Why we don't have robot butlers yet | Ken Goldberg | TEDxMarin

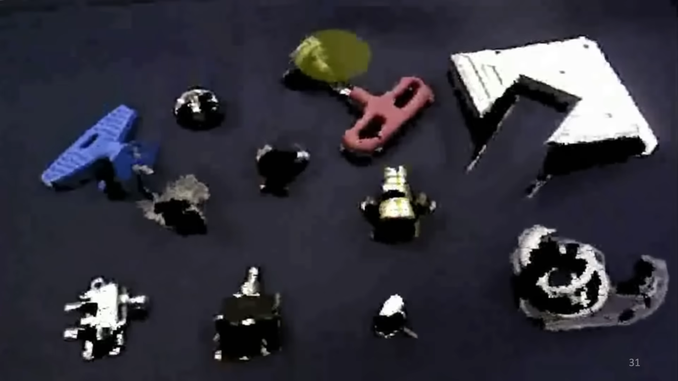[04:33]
So, if the objects have anything that's shiny or transparent, well, then the light acts in unpredictable ways and ends up with noise and holes in the images. So, these aren't really the silver bullet.
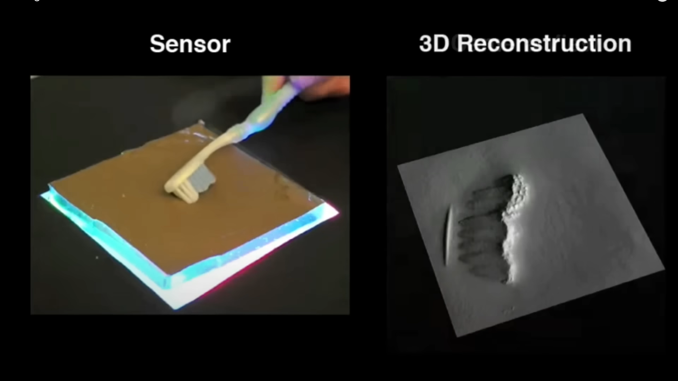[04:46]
And there's one other form of sensor out there now called a tactile sensor.
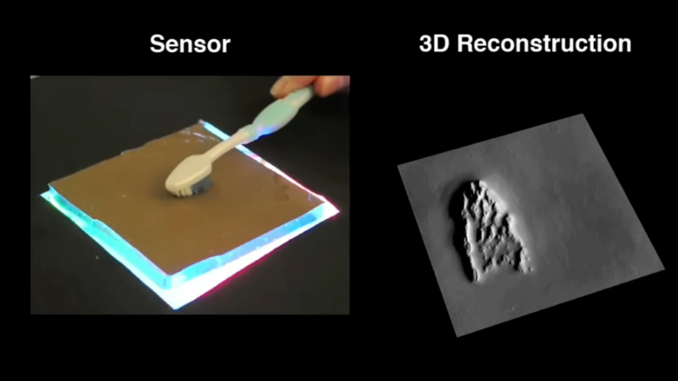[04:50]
And these are very interesting. They use cameras to actually image the surfaces as a robot would make contact, but these are still in their infancy.